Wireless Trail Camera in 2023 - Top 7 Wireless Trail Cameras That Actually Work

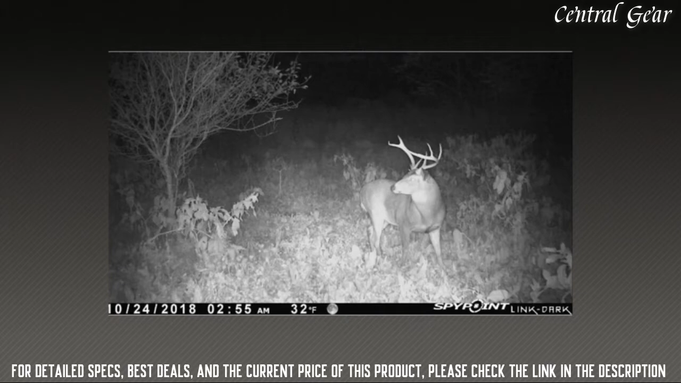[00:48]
which is especially important when that big deer finally shows up.
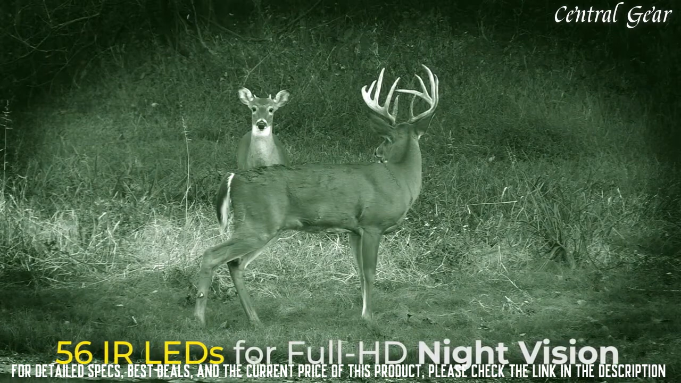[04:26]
The impressive 56 infrared LEDs are 100% no glow and allow you to capture crisp photos even during nighttime.